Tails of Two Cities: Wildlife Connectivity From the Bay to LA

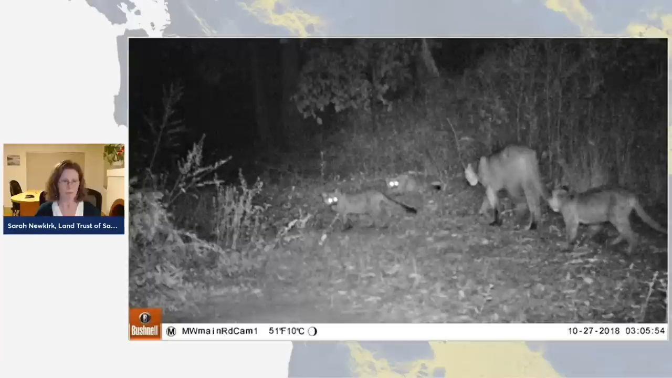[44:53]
As As both Marianne and Beth highlighted, wildlife moves also, and for surprisingly mundane reasons, right? They do it to look for food, for places to live, to get a hot date. And this mom is moving her kittens around. So basically all the same reasons that we travel. And while the average person might not be able to spot a wildlife highway, scientists pretty much know what they look like. And when wildlife connectivity is interrupted, genetic diversity can be compromised.